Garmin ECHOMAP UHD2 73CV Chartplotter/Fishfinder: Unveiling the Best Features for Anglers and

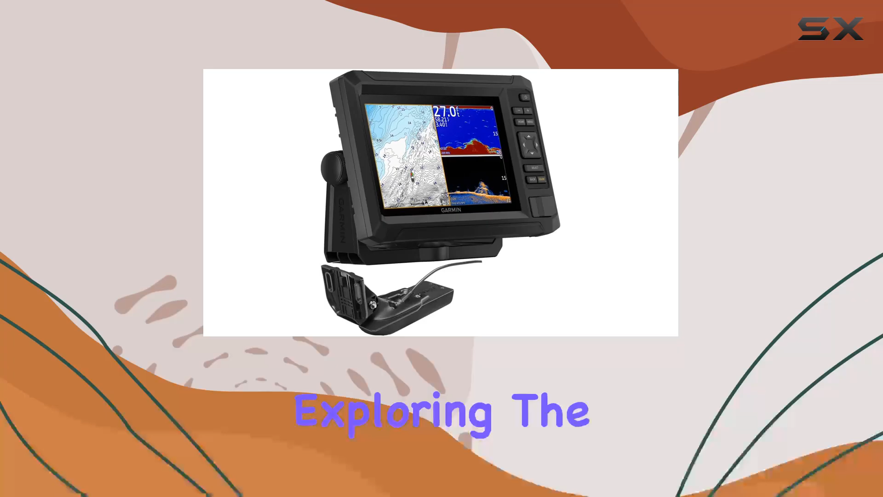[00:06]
Exploring the Garmin Ecomap UHD 273CV, this device stands out in the crowded market of chart plotters and fish finders.
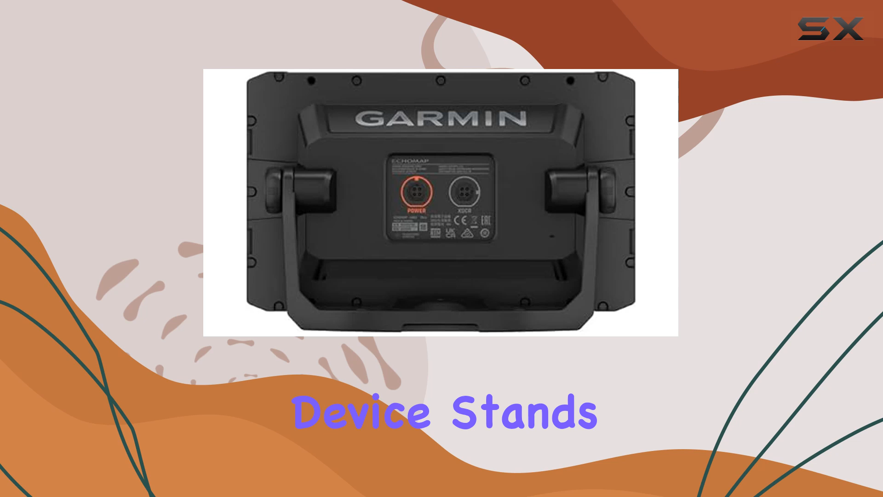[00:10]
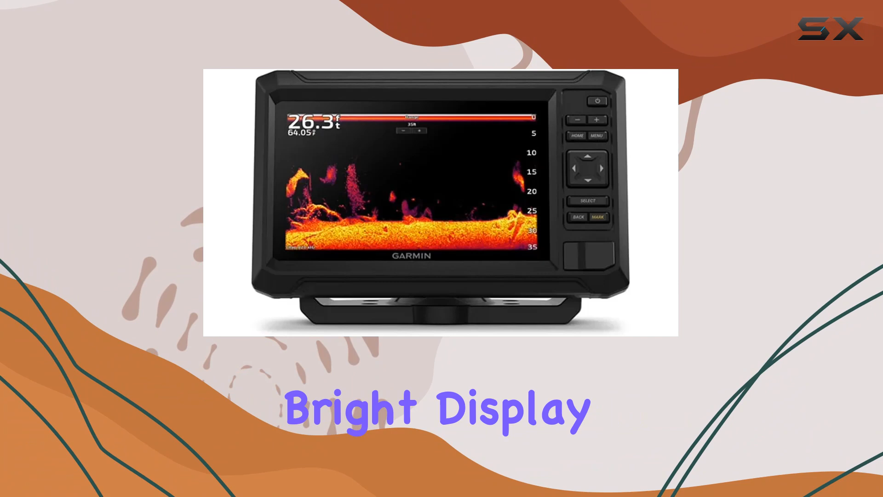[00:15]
With a 7-inch bright display, the visibility is excellent in various lighting conditions, which is crucial when you're out on the water during the day.
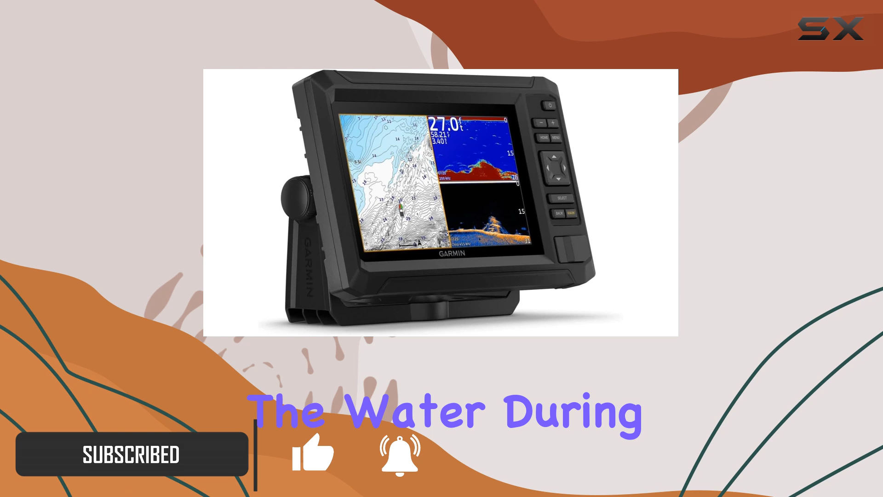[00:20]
The user interface is operated via keys, which can be a preference for those who find touch screens challenging in a moving boat point. One of the standout features of the Ecomap UHD 273CV is its dual sonar capabilities.
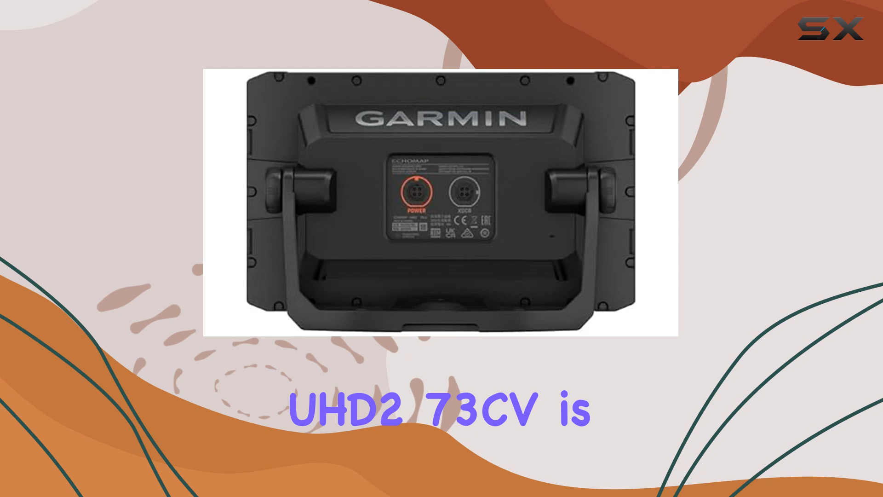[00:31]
It combines Garmin Chirp traditional sonar for clear fish arches and detailed target separation with ClearVue scanning sonar for nearly photographic images of what passes below your boat.
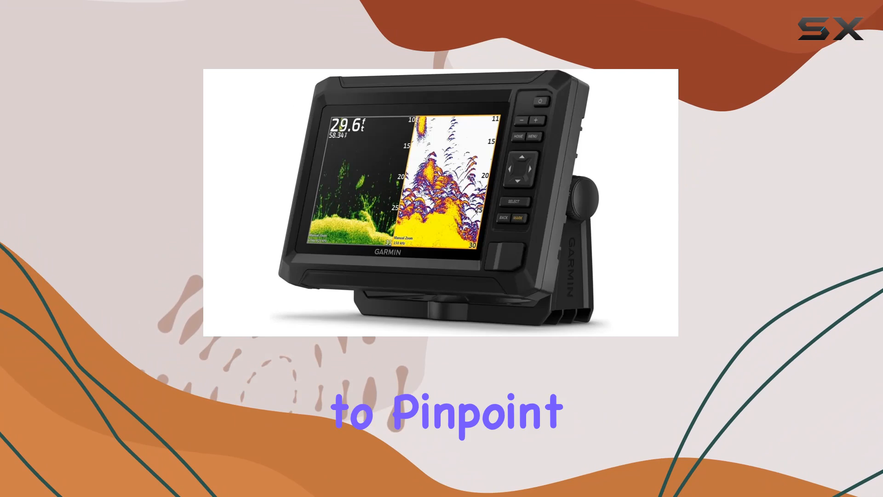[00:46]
This dual approach allows anglers to pinpoint the best fishing spots with greater precision. The visual experience is enhanced by high contrast vivid color palettes that make it easier to differentiate between structures and fish.